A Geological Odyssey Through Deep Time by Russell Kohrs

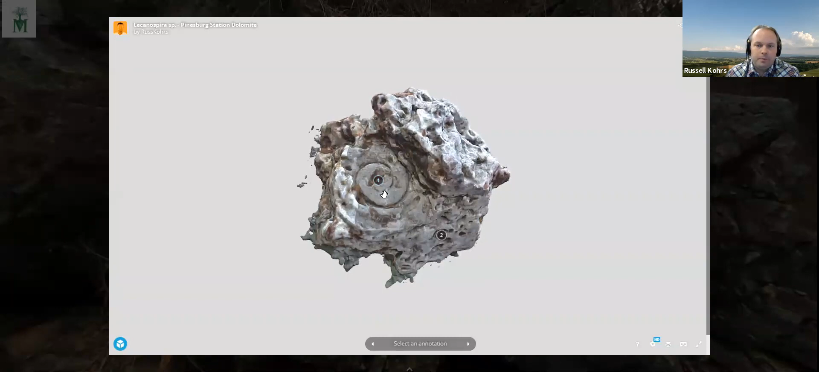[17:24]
This is a spiral of a, a whirl of a gastropod, or Lacanospira. Aspira is sometimes what we're referred to as, but it's a, what we refer to as a stationary epiphaunal suspension feeder. And so it's, its life habit is interpreted as a, an organism that basically sat there and passively, passively fed out of the water column. There's another fossil here that's a cephalopod.
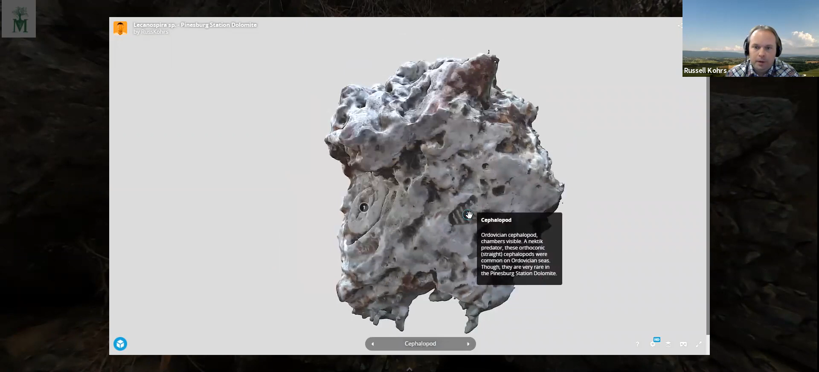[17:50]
And these are, these would be, this would have been swimming around. And we'll look at an image of this, uh, in the next slide here.
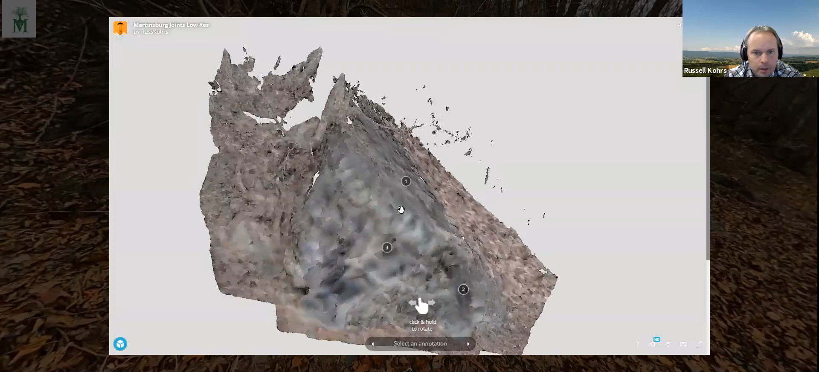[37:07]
Um, I could talk about how these are created, um, if you'd like, but this is, uh,
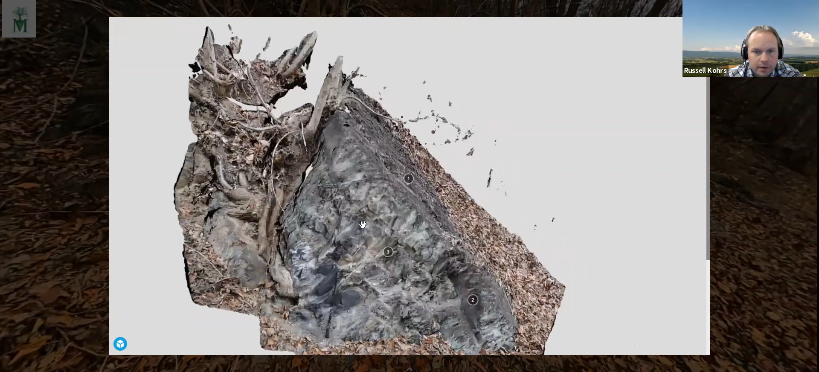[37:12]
basically this is a bedding plane over here and see this flat top of the, of the rock is, is the actual bedding. You can see it's dipping, dipping down beneath Massanut Mountain and so forth.
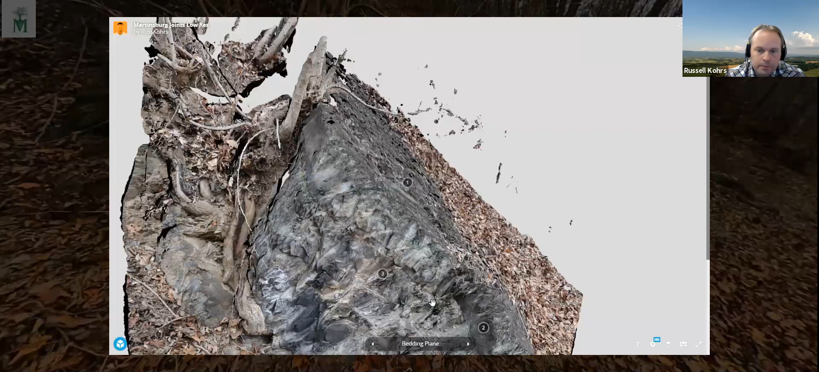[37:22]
Because of the stresses on it during the deformation that occurred when Africa and Europe slammed into North America to create Pangea, you get, if you look at the side here,
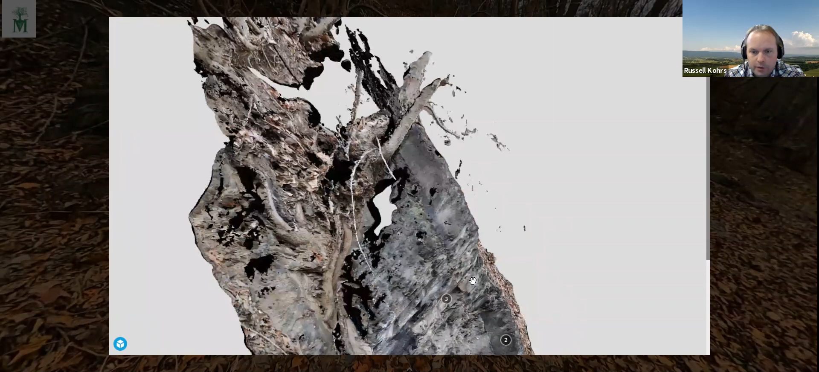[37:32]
you can see these vertical cracks that are perpendicular to the bedding. Those are the cleavage traces. All right. And then over here, this is a great outcrop for this.
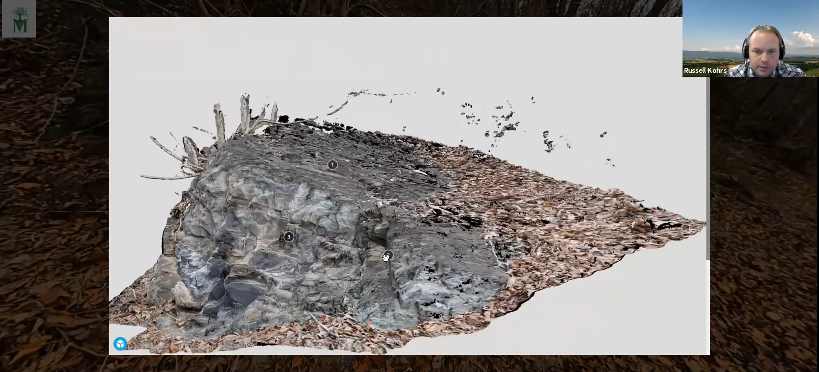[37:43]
You can see this nice vertical crack here that's perpendicular to the cleavage traces and those are what we call joints.
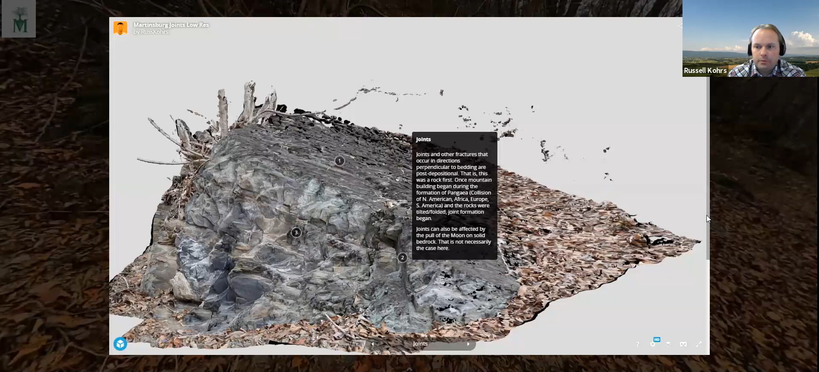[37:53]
Now, um, this is important because what we're going to talk about is the fact that the meander bends, our hypothesis is this, that the high degree of regularity of the features along the seven bends reach of the North Fork of the Shenandoah River is controlled primarily by the structure and geology of the Martensburg formation.
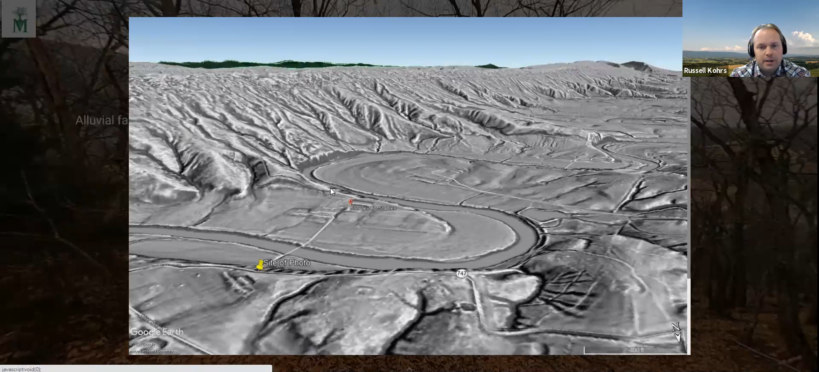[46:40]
which is a similar thing that goes into a body of water and, um, forms. You see that kind of forms part of the, part of the meander lobe here, but it's a little of a secondary control on the meanders to some extent. Um, but these are later, these came, probably were deposited during the Pliocene and Pleistocene in the last 5 million years.
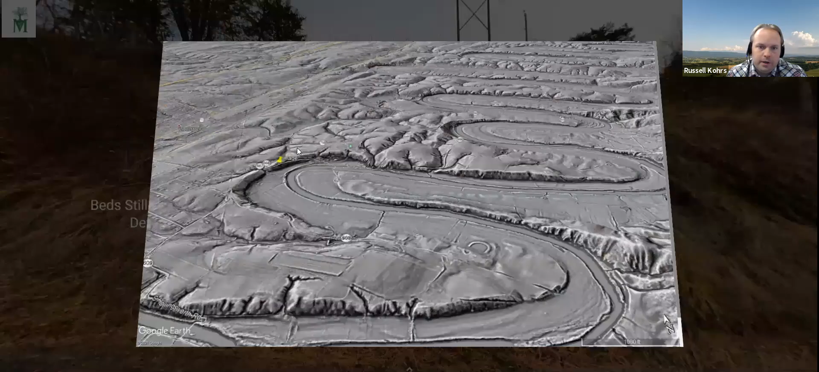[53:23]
This is Lupton Road. As you drive down off of, um, off of River, is it River Road?
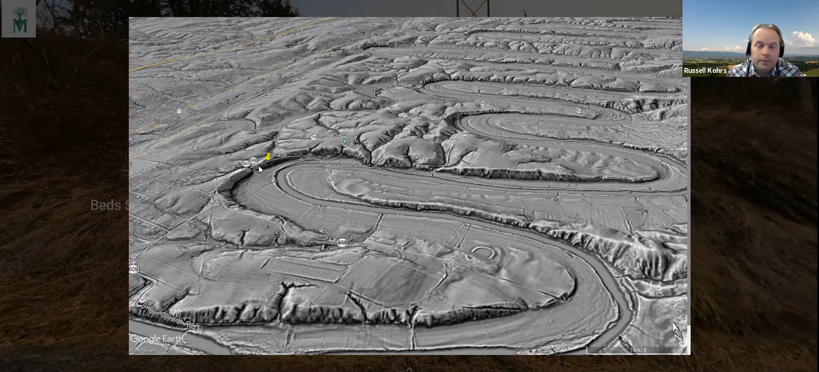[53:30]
Um, anyway, so you're moving down Lupton Road towards Seven Bend State Park right over here. Um, that's where we are. And you can see we're right around a Meander Bend as well, again. And you can see the beds are dipping in the way that they should be dipping.